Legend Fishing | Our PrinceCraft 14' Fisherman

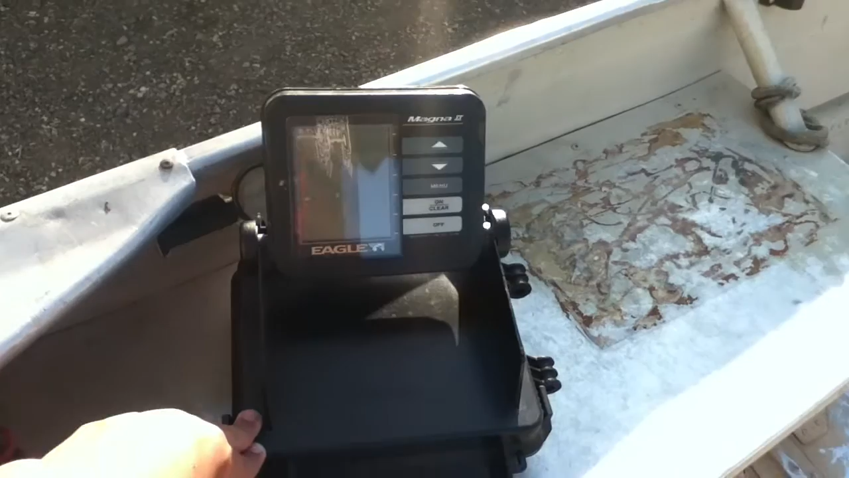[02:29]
we mostly just use this for depth because in the Rideau River where we fish